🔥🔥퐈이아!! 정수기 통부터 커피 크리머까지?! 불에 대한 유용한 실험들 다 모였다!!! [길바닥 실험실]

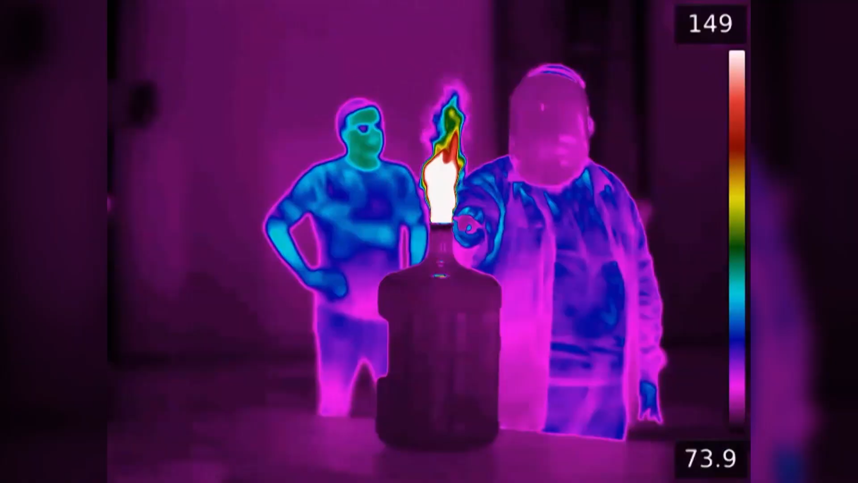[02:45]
This flare camera shot is actually really cool.
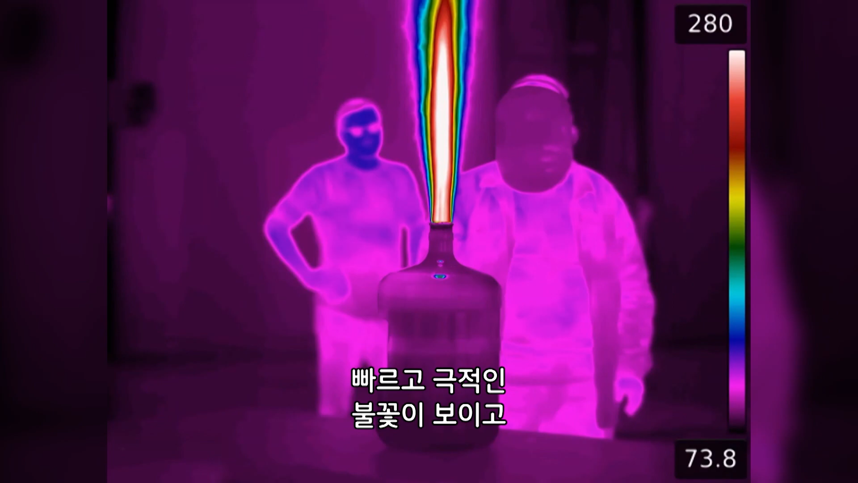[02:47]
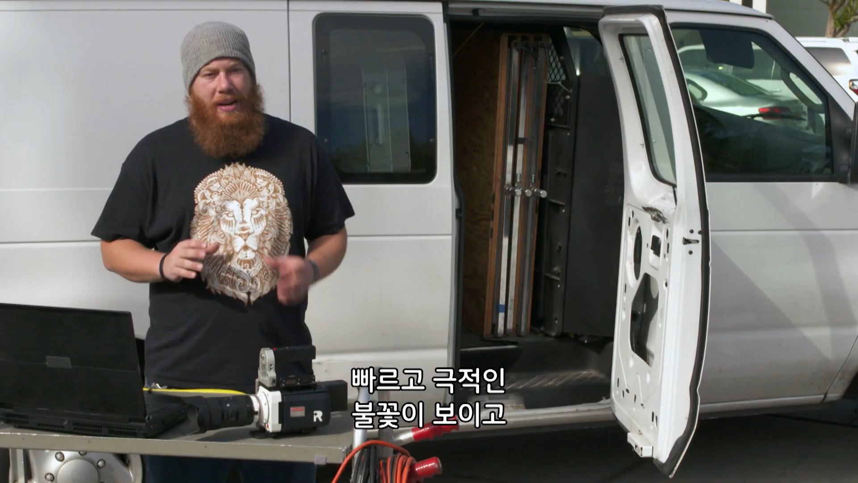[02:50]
You can see a really fast, dramatic spike of fire, and it actually creates kind of a rainbow effect for the different layers of heat.
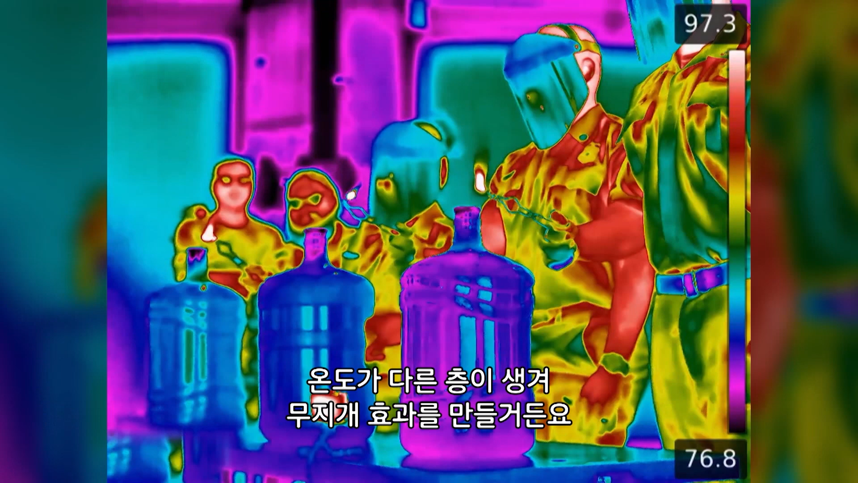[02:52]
In this case, the white and red colors indicate hot temperatures, up to around 320 degrees.
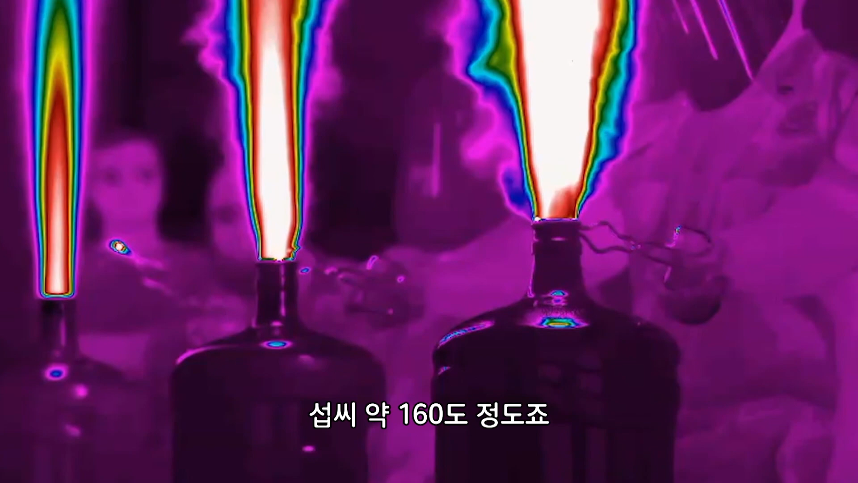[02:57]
You can clearly see that the 100% ethanol is the hottest, but the flame also goes out the quickest.